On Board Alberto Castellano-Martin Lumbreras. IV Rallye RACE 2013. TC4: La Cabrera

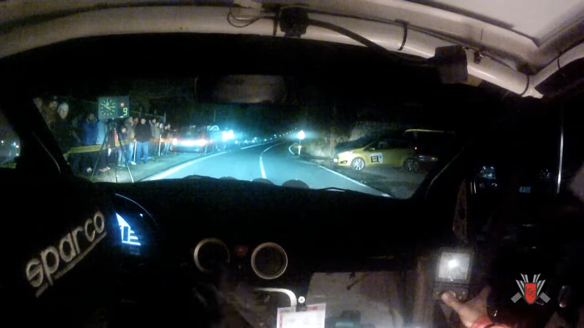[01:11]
10, 5, 4, 3, 2, 1, fuera, 70. Izquierda, media, 3 más. Izquierda, media, 3 más. Para derecha, larga, fondo. 70. 30, para derecha, corta, 4 menos, posible, más. Para derecha, corta, 4 más. Para para izquierda, media, 4 menos. 30, posible, sume, 2, derecha, corta, 4 menos.